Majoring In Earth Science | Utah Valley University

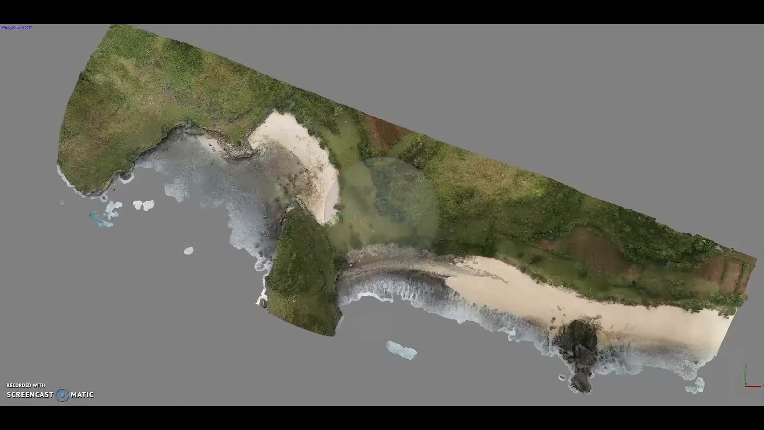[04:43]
So, structure from ocean, it's basically taking photos from an aerial platform, like a UAB.